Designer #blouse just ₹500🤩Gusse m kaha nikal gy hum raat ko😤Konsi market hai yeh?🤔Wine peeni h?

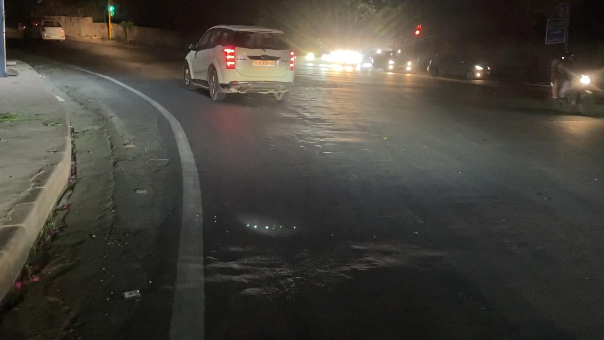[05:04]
हम वेट कर रहे हैं कि ग्रीन लाइट जल्दी से और हम जाएं। चल निकाल, अबे निकाल, वो गाड़ी वाले ने निकाल ली, बेइज्जती कराएगी ना। जाऊं ट्रैफिक रूल्स का पागला है।